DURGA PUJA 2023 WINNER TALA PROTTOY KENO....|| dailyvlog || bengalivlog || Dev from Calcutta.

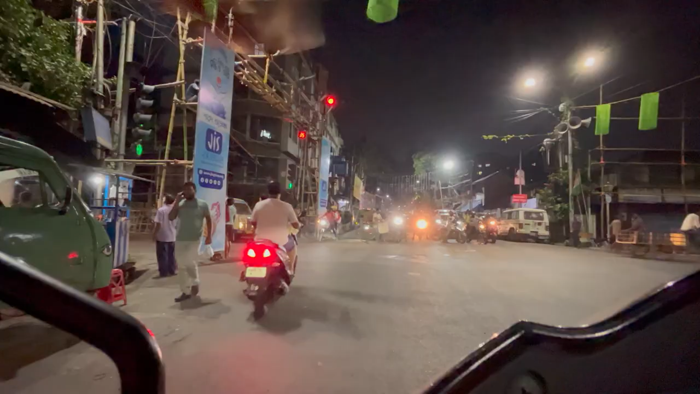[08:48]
সামনে বোর্ড লাগানো হয়ে গেছে, লাইটগুলো জ্বললে আলাদা মজা হবে।
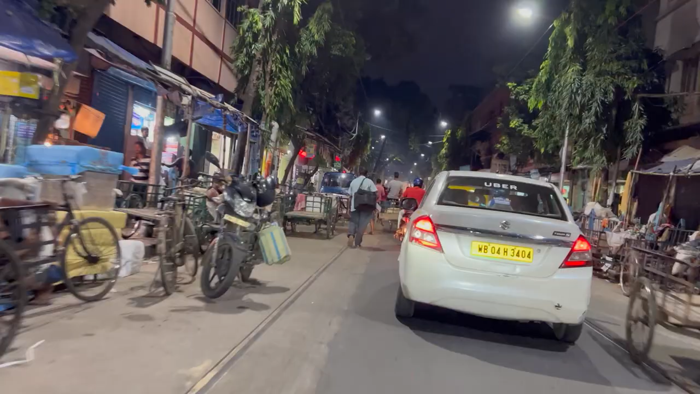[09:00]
শিয়ালদা পৌঁছে গেছি, কিন্তু আমাদের সুজেশন স্ট্রিটের উপর যেহেতু এখন প্রেশার বেশি হয়ে গেছে, সবাই গাড়ি এখানে দাঁড় করাচ্ছিল,